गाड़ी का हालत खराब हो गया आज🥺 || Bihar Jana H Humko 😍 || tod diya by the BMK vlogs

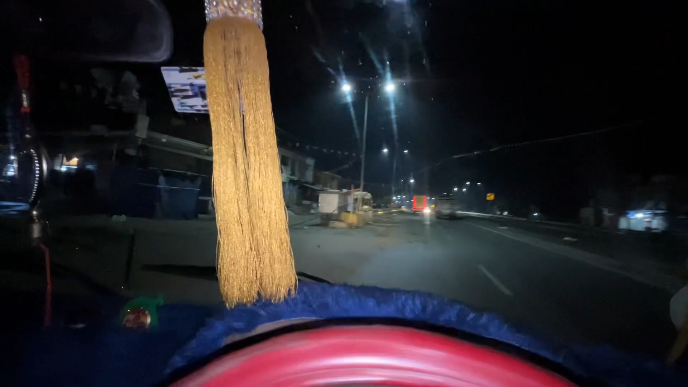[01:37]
रोड से चत्रा जाएंगे यहां से कटकम सांडी कटकम सांडी
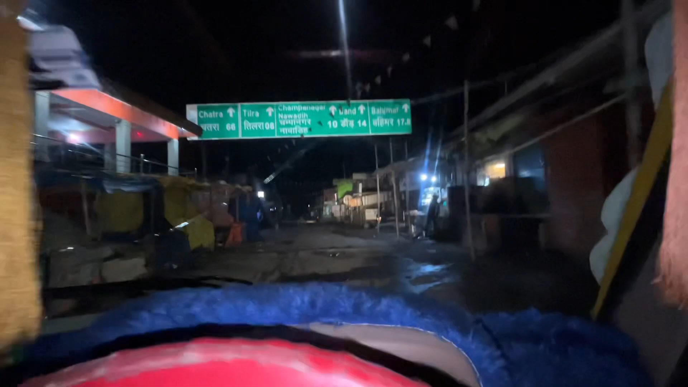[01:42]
से चत्रा जाना
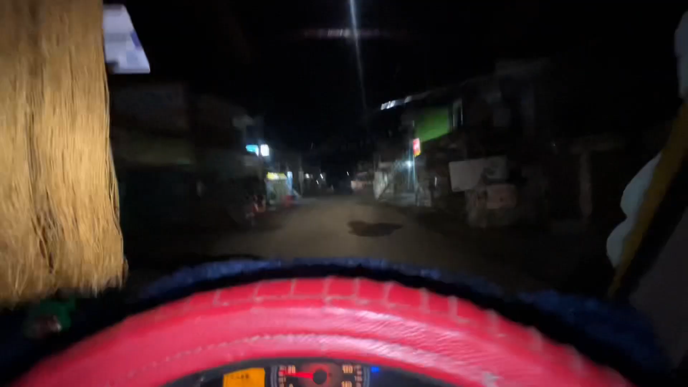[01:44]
है उसके बाद पिर वहां से दोभी बोडर चल लाएंगे कब आगे हम उस सिंगल रोड से निकल के चत्रा वाल में रोड में आगे
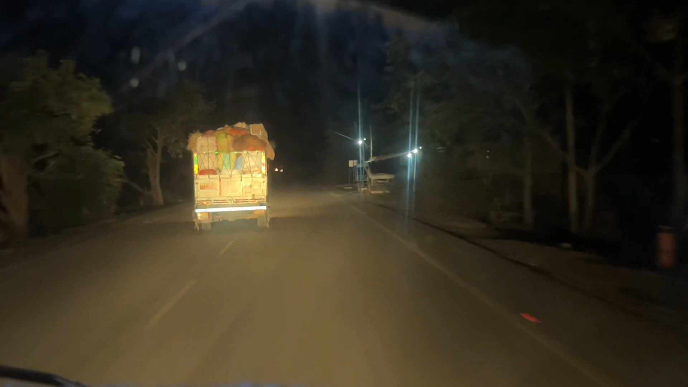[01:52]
हैं हां से चत्रा तीस km बचा हुआ है रवजाए गारी ने इसके इसको तीन जिगा का माल लेकर जाना है तो चलते हैं इस हके इसी के साथ छाट मेरे गारी तो मिठापूर में खाली होगा रुख्या बार कि घारी के जातों लिए वा रूंग्ोड
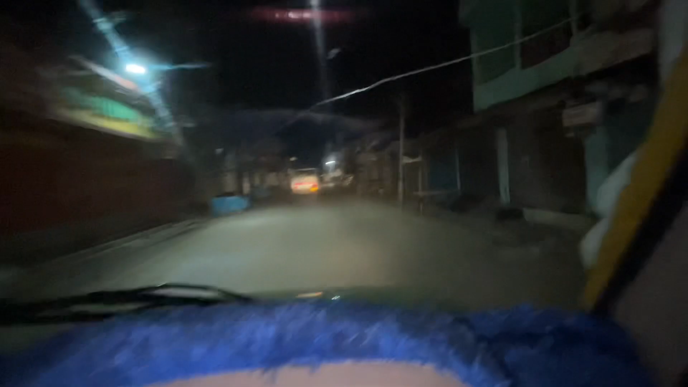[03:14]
तो यह थोड़ा कंजस्टेट एरिया में जो कि यहां दी में नो इंट्री पूरा लगा हुआ रहता है और यहां रात में दू ट्र सब्सक्राइब निकलेंगे फिर अम लोग बिहार में इंटर का जाएंगे लोग चौपारन वाले रोड से इसलिए नहीं जा रहे हैं क्योंकि उदर
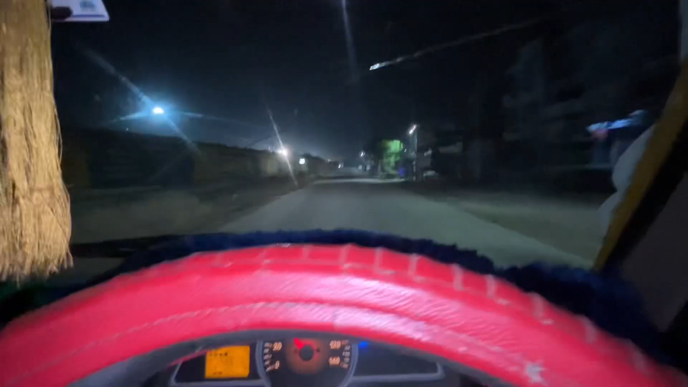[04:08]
लेंगे और अम लोग गया वाला रोड में चल जाएंगे तो भी हम लोग यहां से बुझते हैं पूल के नीचे से अंडर पास से
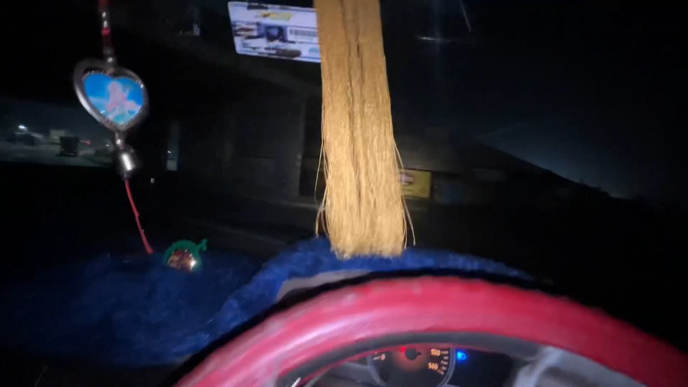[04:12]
यहां से ले रहे हैं लेट जो कि यह वाला रोड है
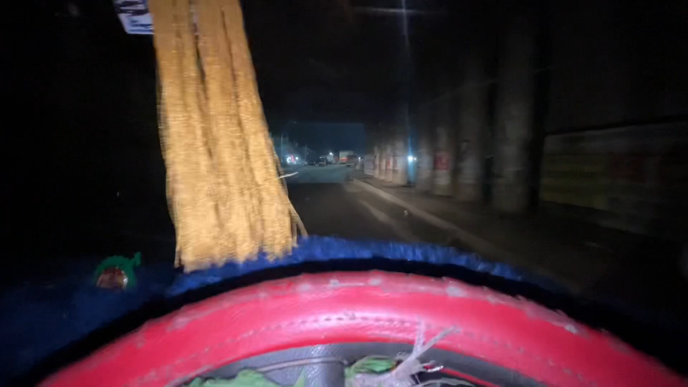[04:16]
तो यह रोट से भूलोग गया जाएंगे भोत गया उसके बाद फिर गया उसके लिए उसके बाद पर पतना और पर आगे डिकलेंगे इसे इस कंटीणूर्णीओ तो इसे पतना तो नहीं जाना है której यही रोट रोट से जाएंगे
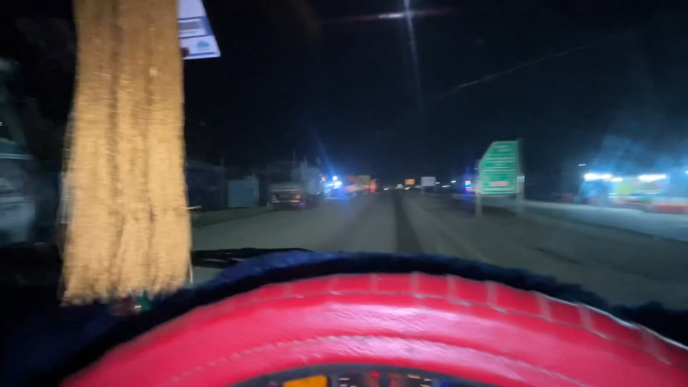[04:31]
लोग और सब ढगाड़ी देख़ें है है जाय पीने कि प्रूख्टा है डियग आने प्रपशे नहीं धर कि यहां से जडर नहीं भी गी क्यों अभी केが के ना से जबुद Almighty तो रू सिरिंड
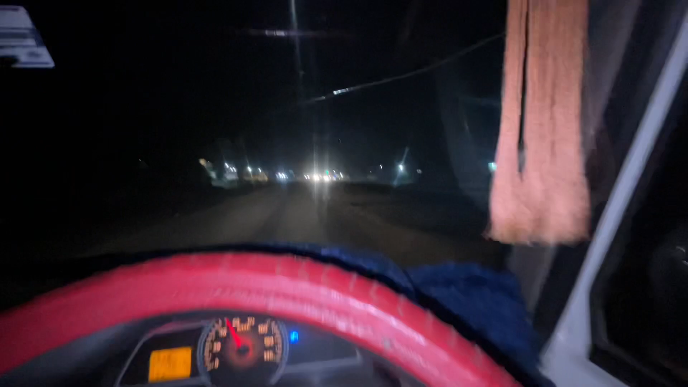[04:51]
तो लिढ various पीछे पीछे जा रहे है क्योंकि वो रेगुलर इस रोड में चल रहा है तो उसको है वो जानता है कि कहा कोन क्या राता है उसी के पीछे-पीछे भी फिलहाल चलेगे तो अभी हम लोग दोभी से निकल के वहां से 15
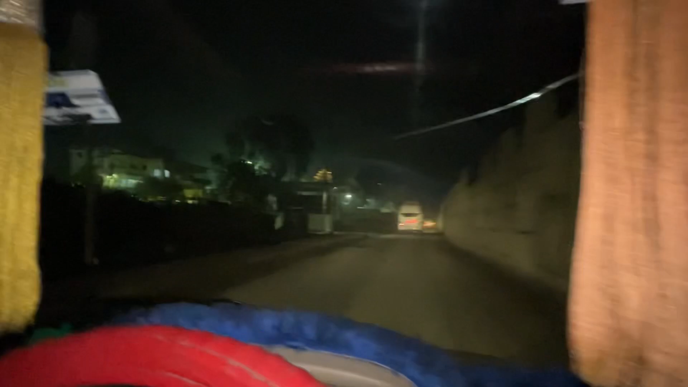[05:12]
ही हो जा और लेखिए बहुत गया है तो अभी बहुत गया पहुचे है और यहां से गया 15 km
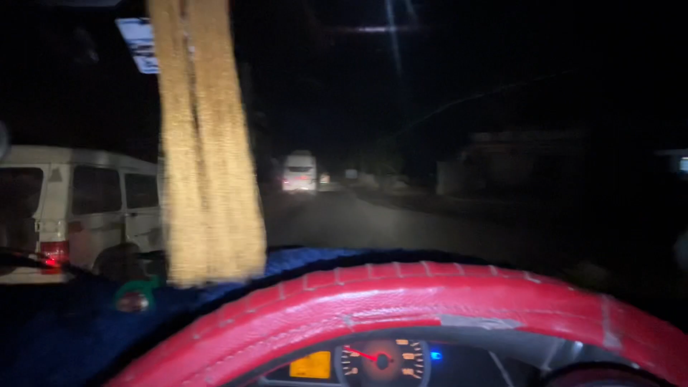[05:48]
तो गया बैपास चल जाएगा तो
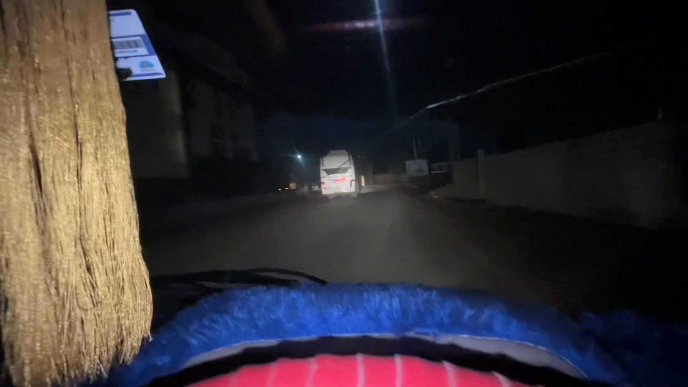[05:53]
यहां से पंदरा किलेमीटर सीफ है गया और हमारे आगे मतलब भुलू अला गाली जा रहा है तो
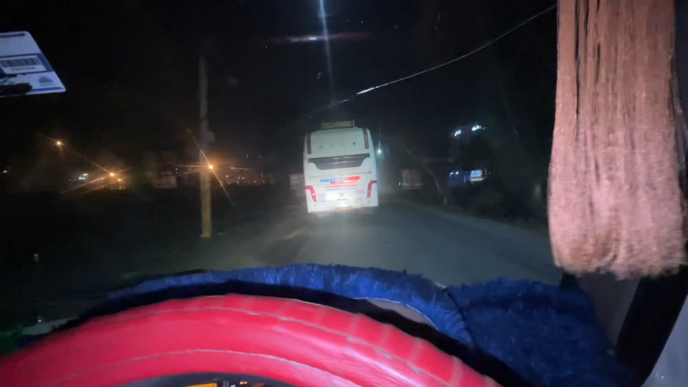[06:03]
सब साथ में जा रहे हैं इसे की दिक्कत नहीं होगा चलिए भी साथ में चलते हैं इनलों के पीछे-पीछे उसके बाद फिर टेटा होते हुए पट न जाएंगे चलिए भी हाँ से निकलते हैं भी लोग मिठापूर मंडी पहुंच यह दर बिक्की का गाड़ी